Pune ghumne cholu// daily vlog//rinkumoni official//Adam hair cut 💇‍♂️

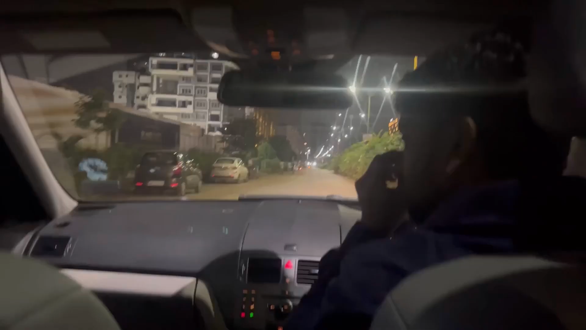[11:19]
इधर ये मेन रोड है ना।
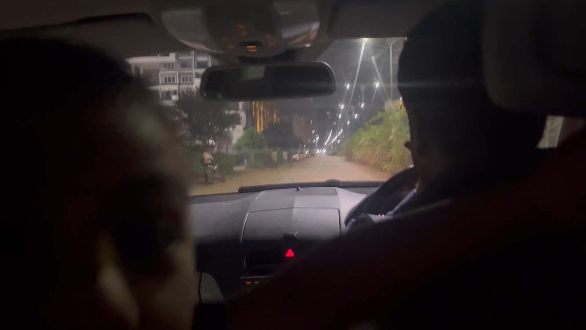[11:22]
हेलो गाइस रिंकू मोनी ऑफिशियल। हेलो गाइस रिंकू मोनी ऑफिशियल।
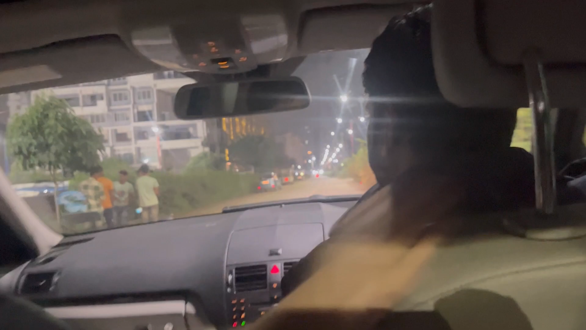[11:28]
कितनी अभी देखो, अभी देखो ये बिल्डिंग देखो कितनी है। ये होटल है ना बिल्डिंग है रिंकू मोनी ऑफिशियल।
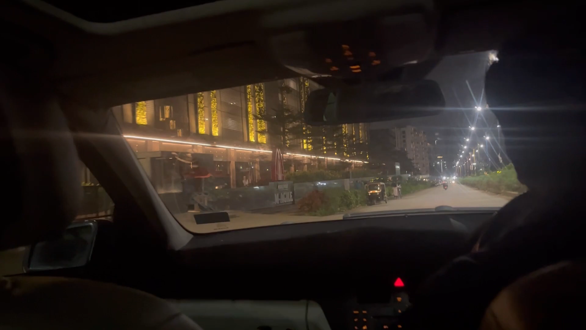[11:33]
क्या मस्त है मामा, फूल भी लगाए नए फूल भी अच्छा लगा। ऊपर से बिल्डिंग है क्या ना? हाँ ये सब नहीं, ये सब ऑफिसेज हैं।
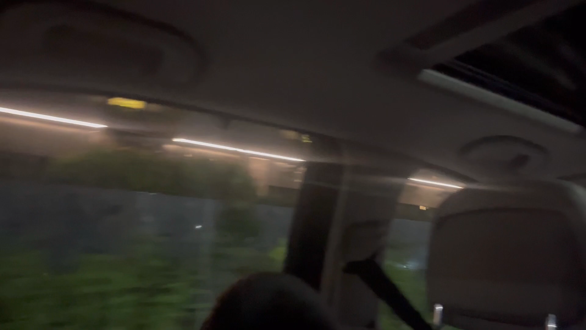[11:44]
ऑफिसेज है, एरिया अच्छा है। देखो वेस्ट पोर्ट। पापा मामा ये आपका ऑफिस है क्या?
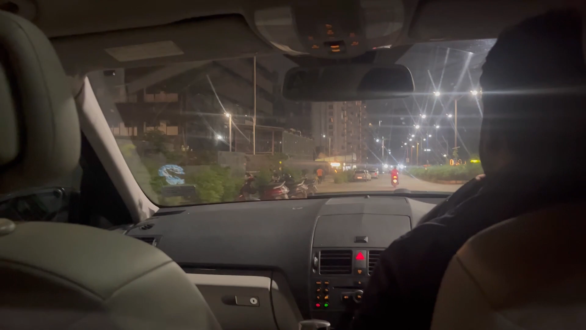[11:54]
नहीं बेटा पापा का नहीं, ये अंडर कंस्ट्रक्शन कोई तो मॉल बन रहा है शायद। ओके नहीं तो पापा।
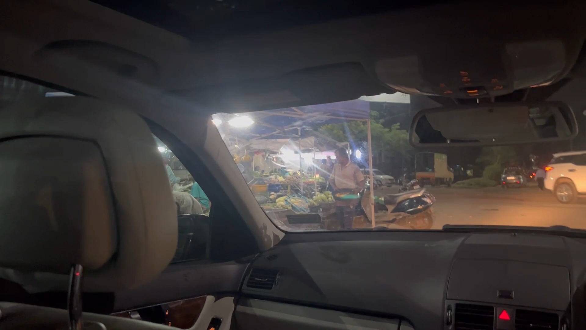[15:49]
टमाटो देखिए हम लोग बहुत सारे शायद सस्ते में दे रहे तो अच्छा लेंगे और थोड़ा मैं बोले देख के आओ इधर देखिए मार्केट एरिया है पूरा ऐसे उतर के गए टमाटो हर जगह पे दिखाई दे रहे मतलब सस्ते